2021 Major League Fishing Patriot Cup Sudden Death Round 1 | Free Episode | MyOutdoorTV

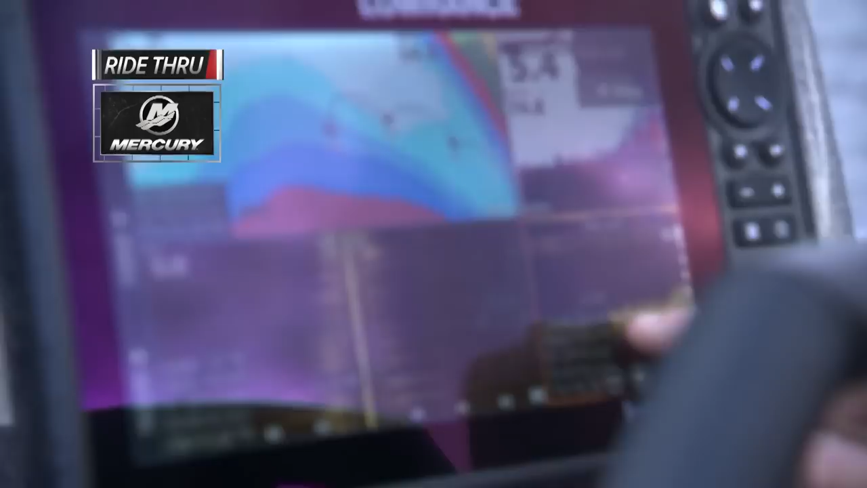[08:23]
Just some grass, looking where the grass line is, and I'm gonna try to keep throwing that jerkbait. This is pretty good conditions for it, actually.
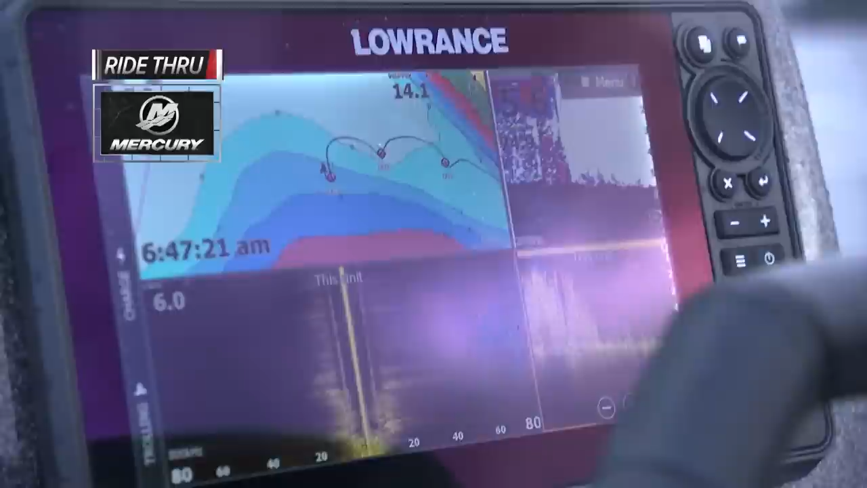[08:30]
This right here looks pretty good. I've caught them here before.
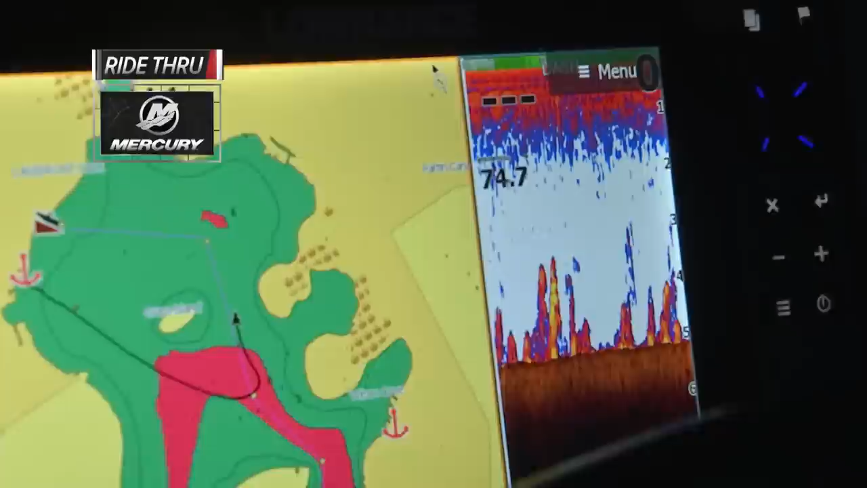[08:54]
As you can see, we got good grass. So, man, this is as good as any.